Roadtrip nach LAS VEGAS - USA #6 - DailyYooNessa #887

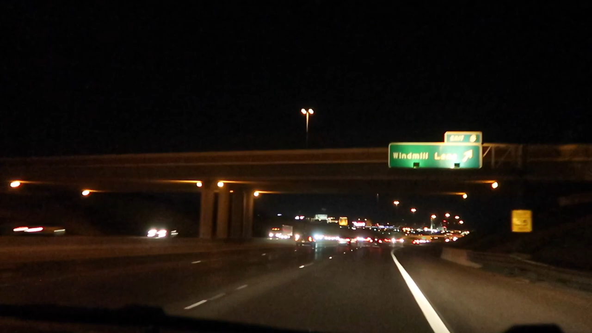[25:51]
Da hinten ist Las Vegas. Man kann das in der Kamera, glaube ich, wirklich nicht so gut erkennen. Das sieht voll schön aus. Ja. Das ist die Skyline von Las Vegas. Ja. Ich glaube, in der Kamera kann man wirklich nichts erkennen. Las Vegas. Stop with flashing. Sieht richtig cool aus. Ja, Mann. Das ist einfach so ein Rad. Ist das das Riesenrad? Riesenrad, ja. Ist das das? Ja. Ja, nicht schlecht, Vanessa. Nicht schlecht. Gekonnt. Ein richtiger Pro.
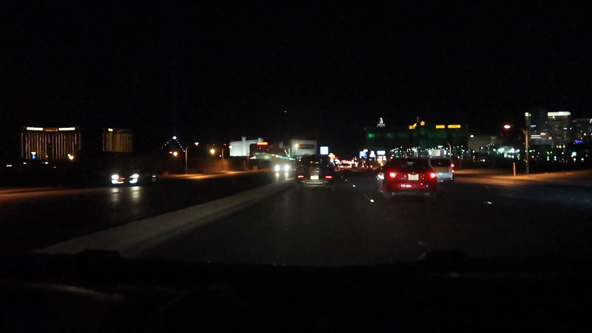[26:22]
Über drei Spuren links rüber. Könnte auch Busfahrer werden. Oder Pilot. Alles dasselbe. Oder U-Bahn-Fahrer.
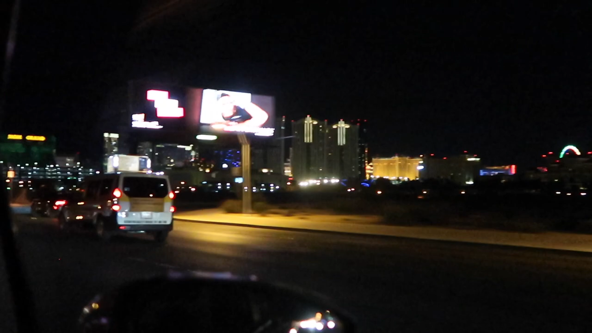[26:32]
Krass, wie zentral unser fucking Hotel Hammer, ist. Hammer, ne? Hab ich auch gar nicht gedacht. Alter, geil. Ihm ist geflasht von allem. Fahr mal ganz links. Nein. Das ist ja Schwachsinn. Ich muss doch rechts zu unserem Hotel. Hä? Unser Hotel ist doch da links.
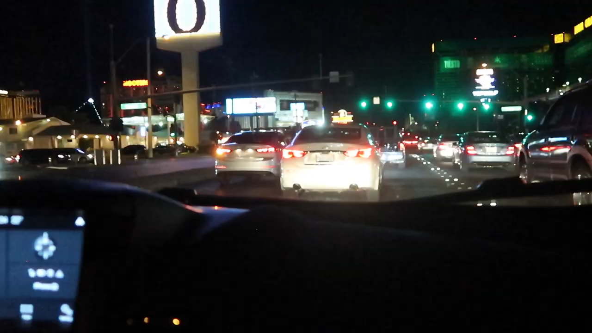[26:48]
Ja. Ja. Warum soll ich denn dann ganz links auf die Spur?